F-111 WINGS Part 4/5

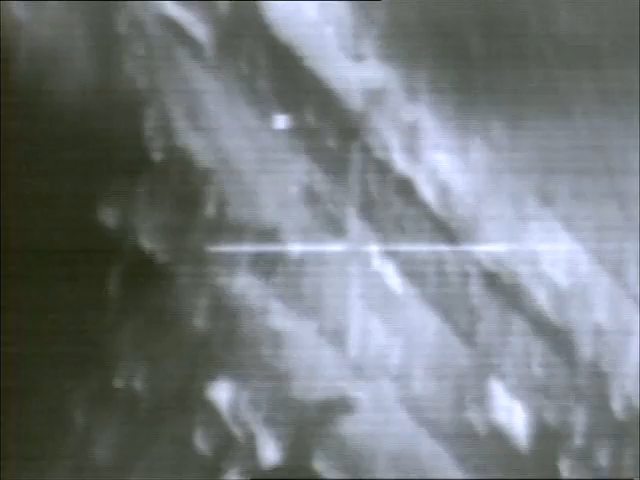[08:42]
The airplane tosses the bombs and then turns in a 135-degree wing-over move, puts the crosshairs right on the target.
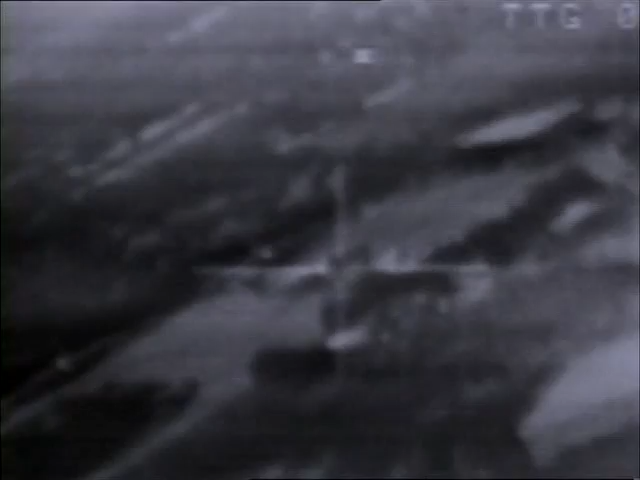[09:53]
The airplane's turning to the right because there was a little bit of an error in the radar offsets, but now the poor-looking radar has got it on a paved tack.